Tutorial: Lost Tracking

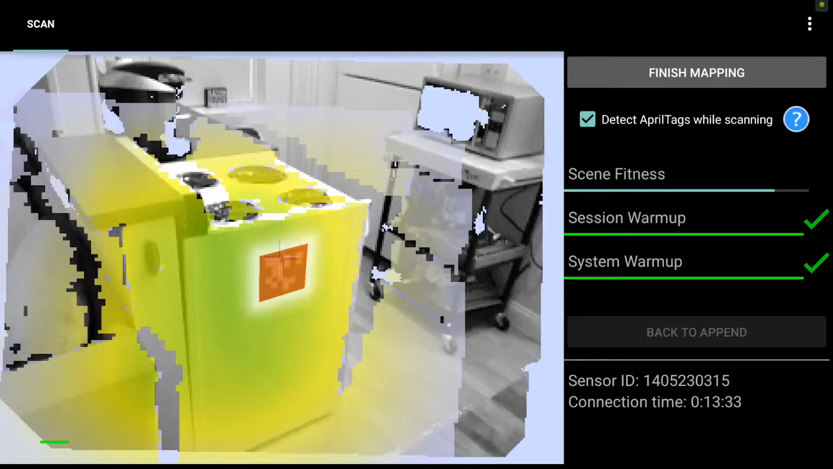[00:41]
So I hit start mapping and I start capturing green and yellow data. That April tag turns red because I am using April tags in the scene and I'm going to slowly pan around capturing the green and yellow data.
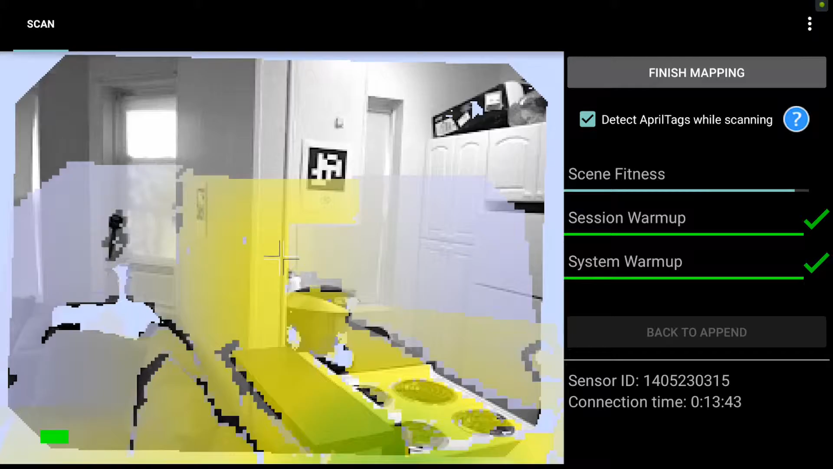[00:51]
A couple tips for maintaining tracking while you scan. First off you want to stay between three and six feet of the target for the DPI 8 or between two and five for the DPI 8 SR.
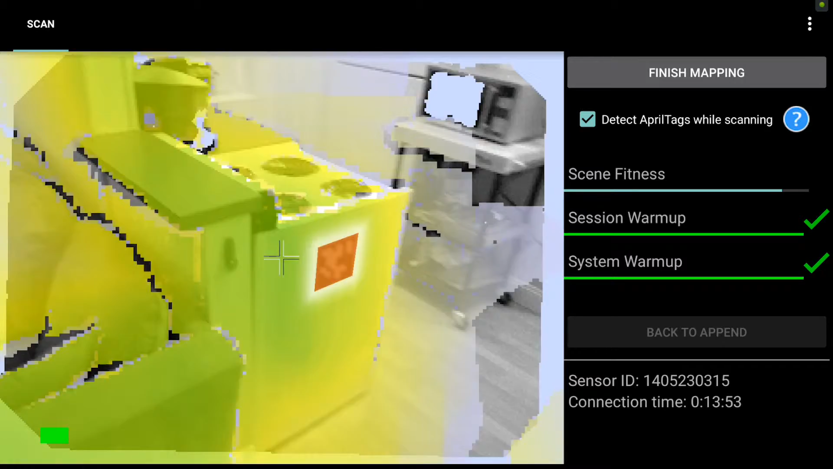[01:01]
Secondly you want to move fairly slow while you're scanning. Third you generally want to remain orthogonal to the target and fourth you want to watch the scene fitness bar on the right side of the screen.
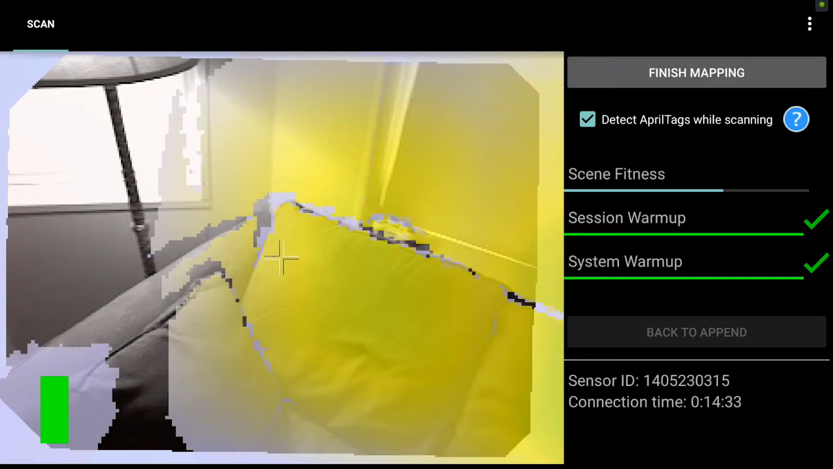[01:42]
So if I start collecting some more data here and then move quick and get too close to lose tracking again. Now I'm a little bit further away and it's not finding itself immediately by pulling back to where I was.
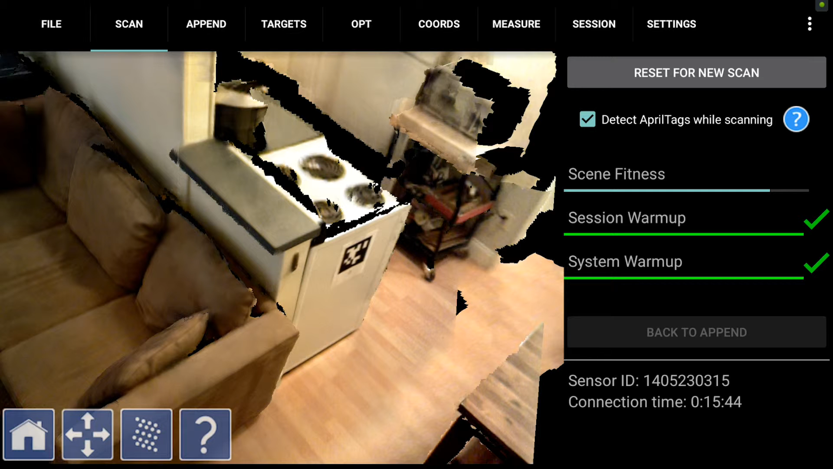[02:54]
if you have captured a good amount and you want to continue scanning where you left off you're going to use the append tab which we will navigate to now. Within the append tab you'll see a selection of frames to choose from.
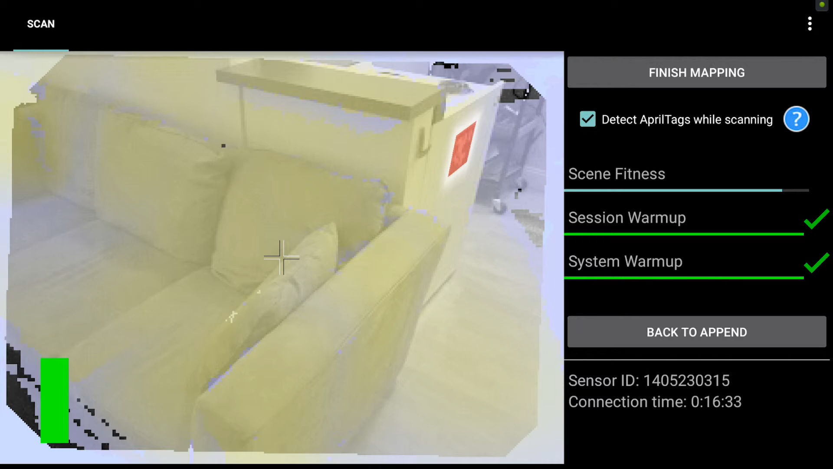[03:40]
So you see this ghost image I need to line it up with the couch there we go now you see some light gray and light green data this is everything we captured before so nothing new yet until I pan into a new area now I'm adding data back into that first
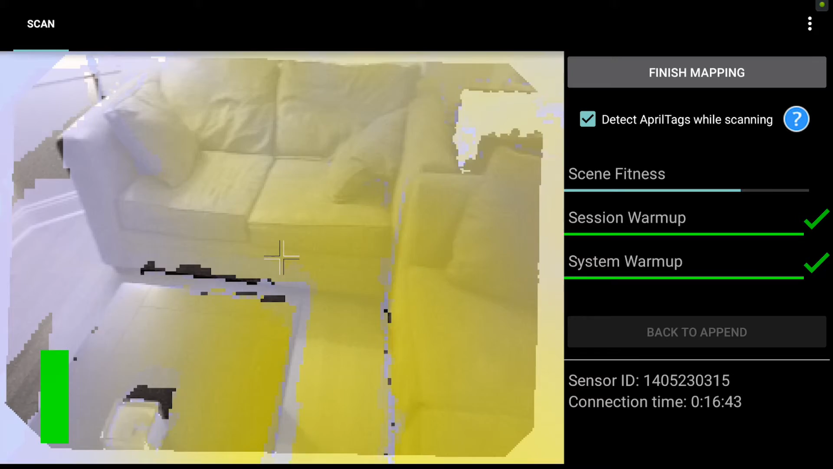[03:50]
scene with all of the green and yellow you see that we're painting now. So again this is for when you lose tracking and cannot relocalize naturally and
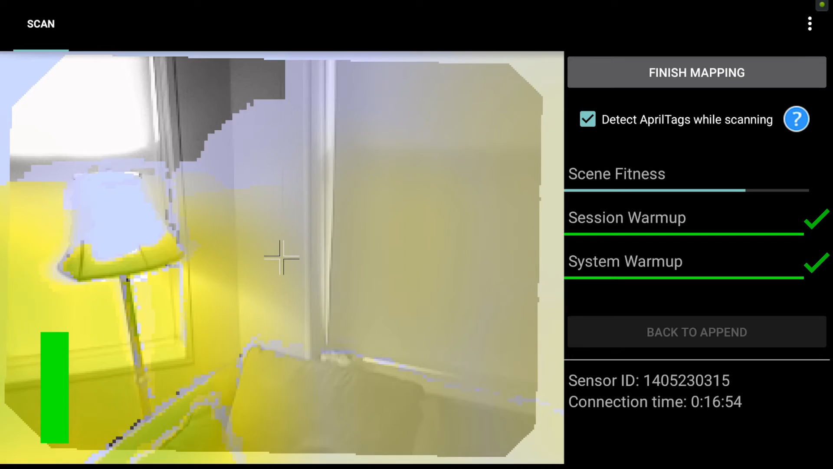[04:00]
you go to the append tab select a frame and then continue from where you left off.